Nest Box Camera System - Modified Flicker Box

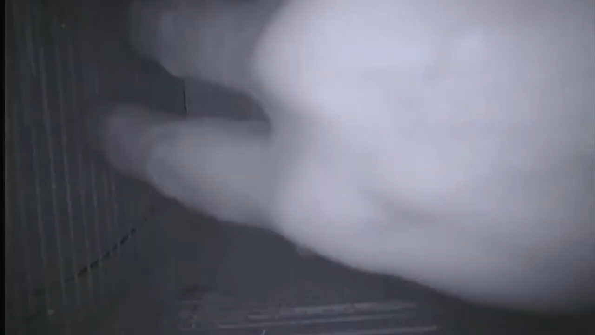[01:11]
The infrared lights give it a ghostly black and white appearance, but the birds can't see the lights and are not disturbed by it.